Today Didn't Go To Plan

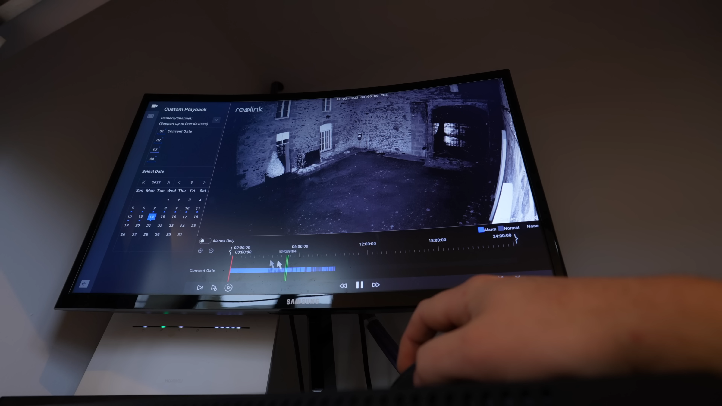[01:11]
And it was last night, wasn't it? Okay, so no, it was actually yesterday. Yeah. So it's opening in the night there, you can see. Pouring down. Right, 12. It's closed.